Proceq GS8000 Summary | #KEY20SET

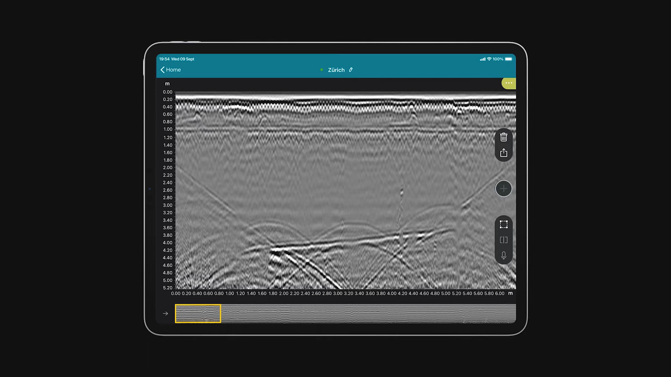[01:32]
which means never-seen-before data clarity for shallow and for deep targets. A revolutionary high-resolution mode that lets you literally count closely spaced targets,
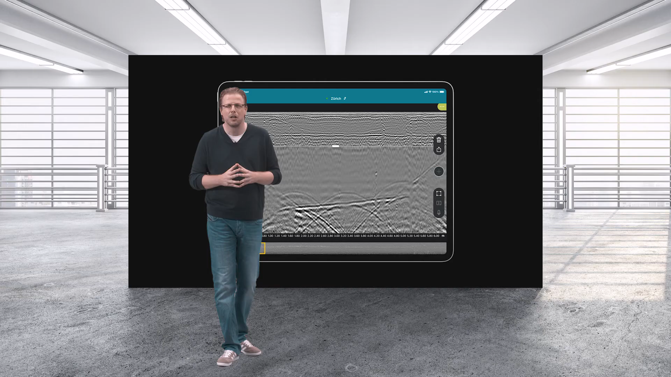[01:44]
such as rebars and let you see deep at the same time,
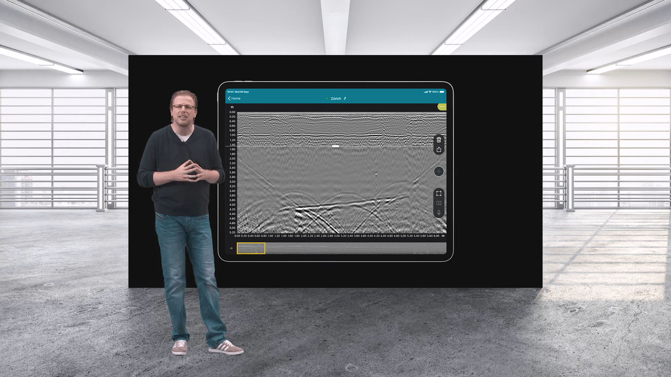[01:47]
and with a single device and a single scan.
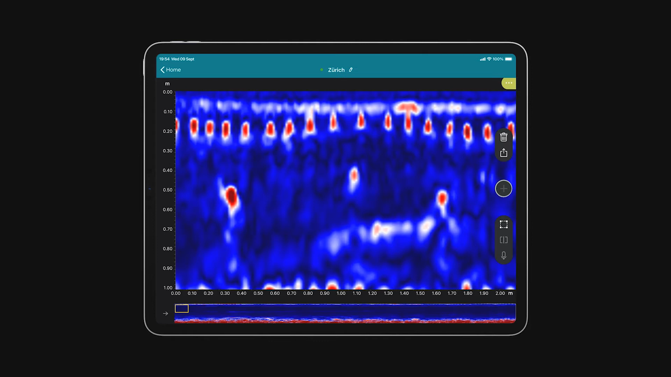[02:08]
migrated data, multi-layer dielectric calibration, and much, much more.
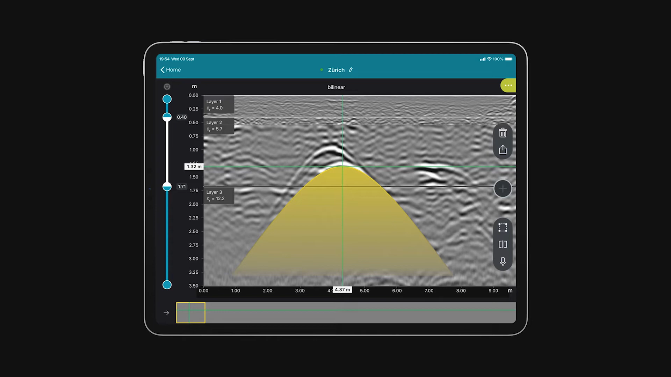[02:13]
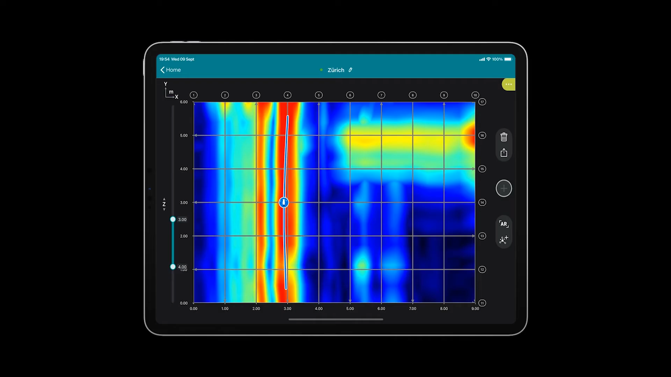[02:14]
You can see the data in real-time value scan,
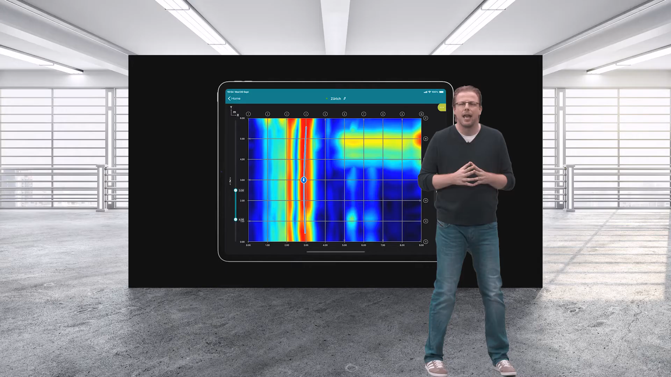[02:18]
AI vectorization with fully customizable line object tagging,
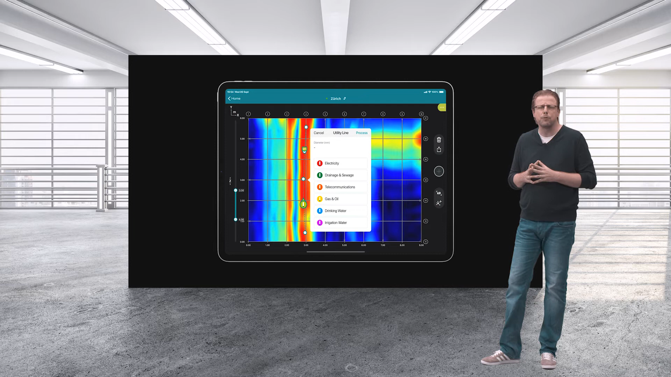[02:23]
and instant 3D visualization,
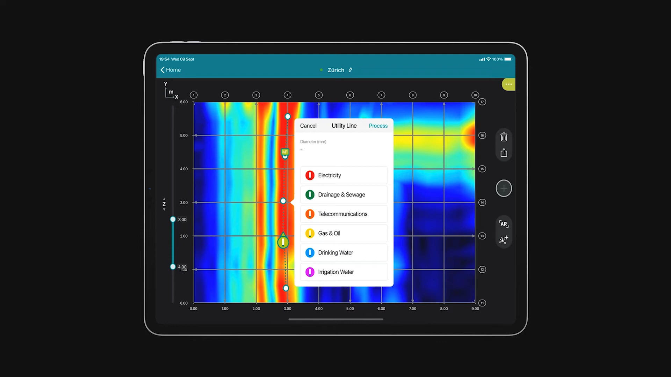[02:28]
so that you know exactly where to dig and where not to.